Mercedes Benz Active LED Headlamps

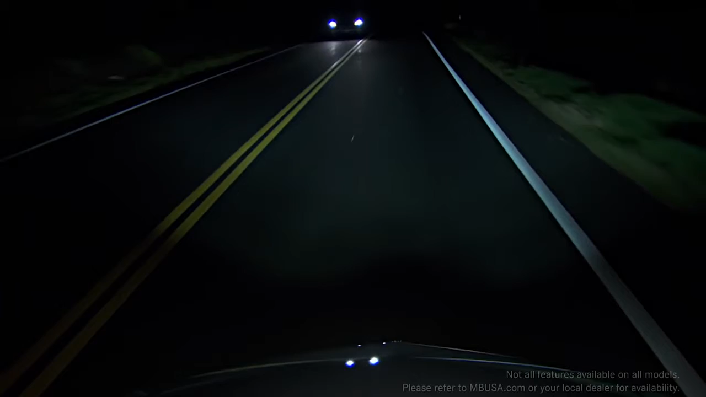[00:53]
shining the most light possible on the road ahead without causing glare for other drivers.